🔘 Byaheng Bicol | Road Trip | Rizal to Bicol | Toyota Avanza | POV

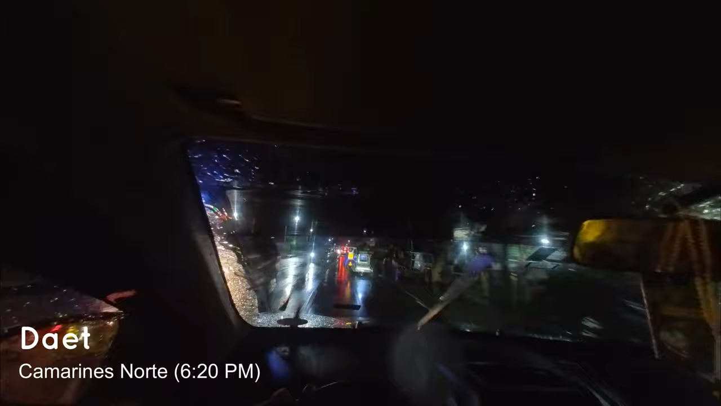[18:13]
minsan na ano, yung labo, dalisay. Yun lang talagang mahaba. Halit. From ano, from Santa Elena to Labo.
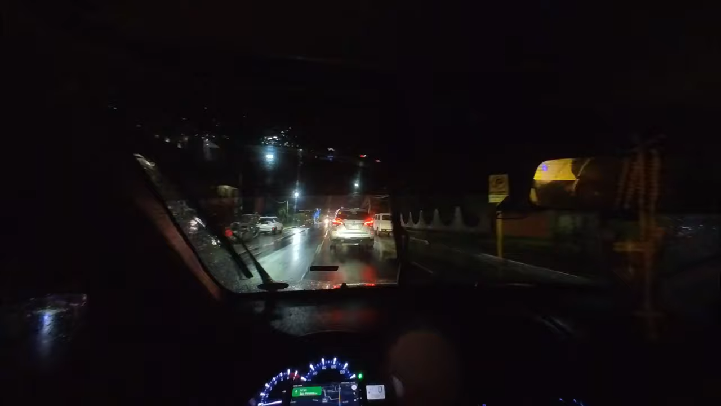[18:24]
Ang oras na, 6:20 na lang. Simula doon yung hanggang dito maulan, no? Simula Rizal, biyahe namin, puro ulan lang hindi nadaanan namin. Walang tuyo. Walang tuyo. Iyon hindi tayo magiging open, no?
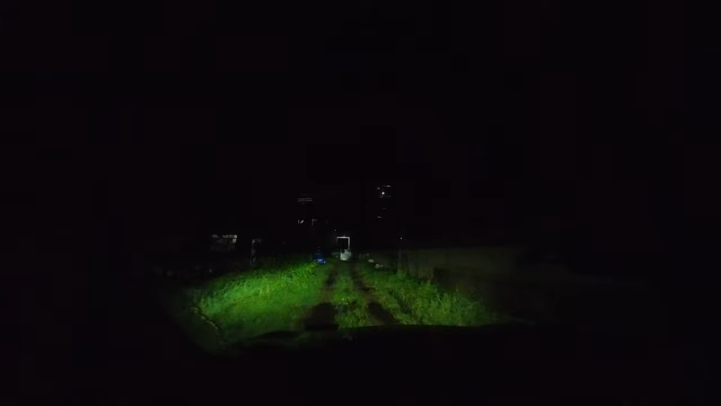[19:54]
Wala ba na daang takas ano dito? Wala.